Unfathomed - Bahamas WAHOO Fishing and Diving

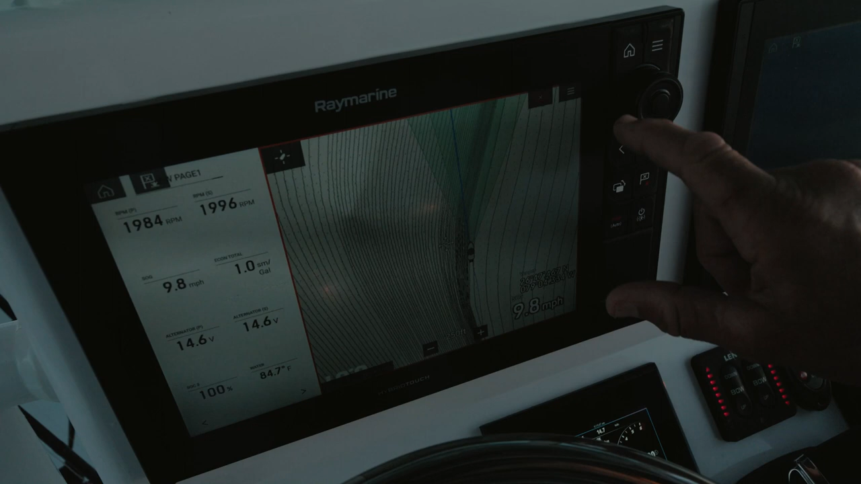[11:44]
On screen: speed 9.8 mph
We're just going to zigzag back and forth across these contour lines. So you can really tell when you zoom out, you know,
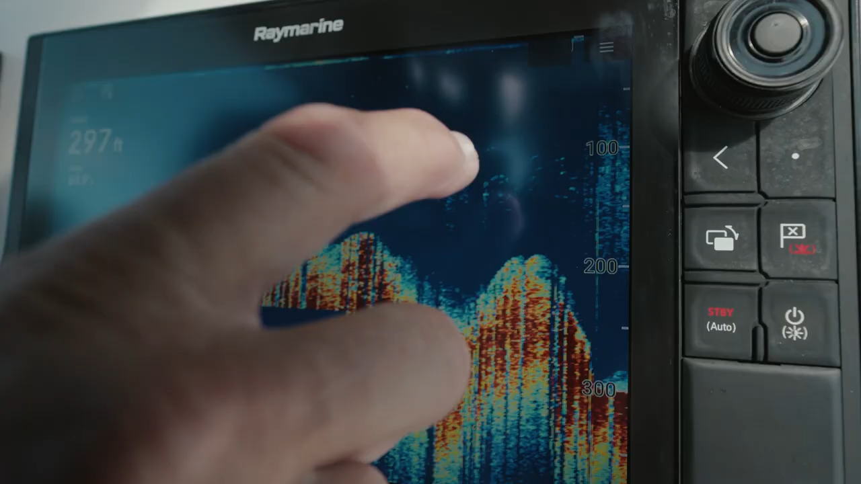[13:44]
As soon as we got a good mark on the machine, boom.
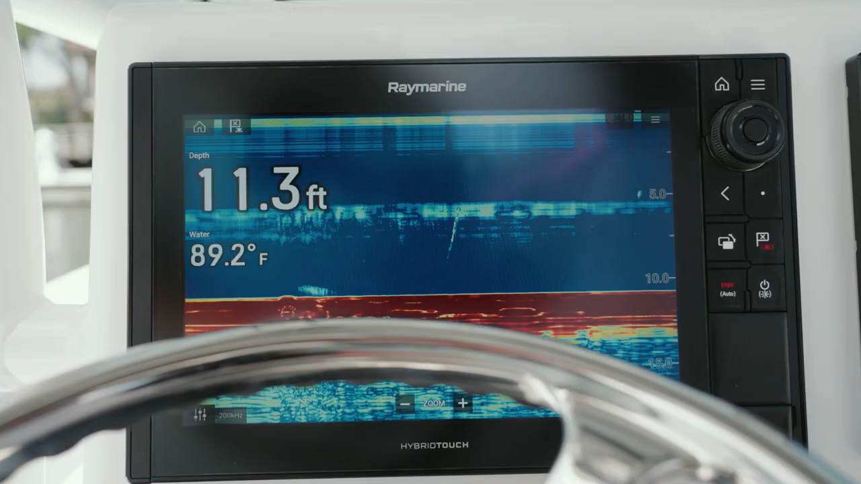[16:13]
On screen: depth 11.3 ft, water 89.2°F
I really wanted to kind of go through and show you guys how I have it set up and really what's so special about the setup that we do have. First off, twin Axiom Pros.
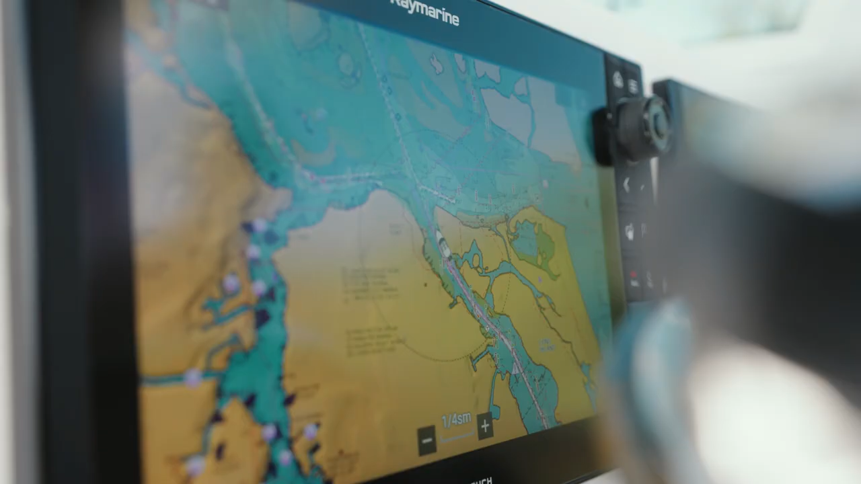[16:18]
So I'm running three different transducers on my boat.
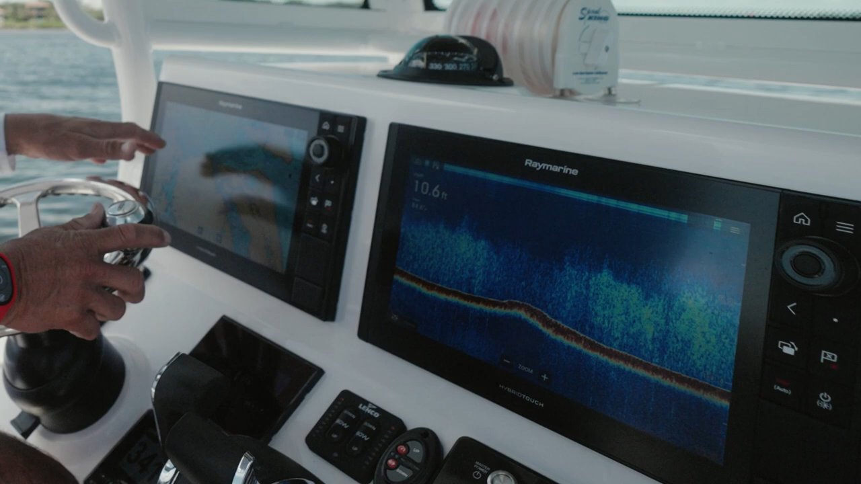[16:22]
I have a 600 watt for shallower water up to, you know, five, 600 feet of water. I have a 1KW, which is great for deep water. Whether I'm sword fishing or deep dropping, that's a great transducer to have.
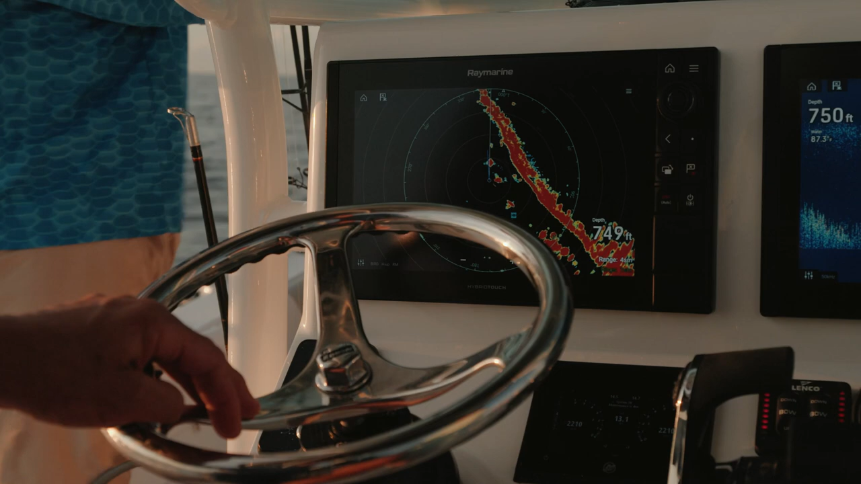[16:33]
And then I also have side vision and down vision.
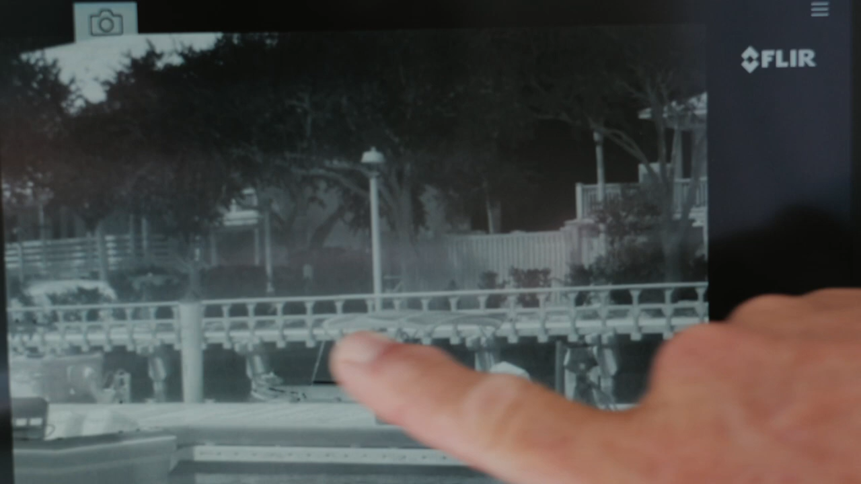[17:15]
this affords me the ability to see what's going on in front of me and to navigate safely.
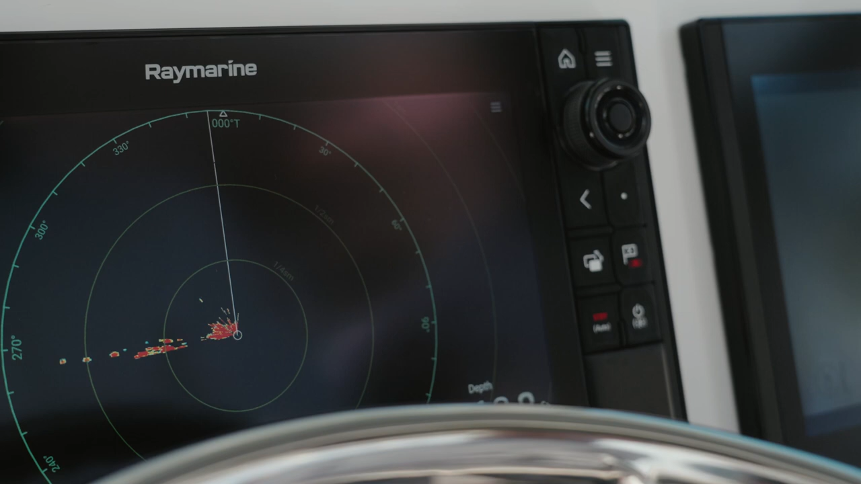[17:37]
It has the capability, it has the power to find birds at far distances. And when we're hunting tuna, we look for birds.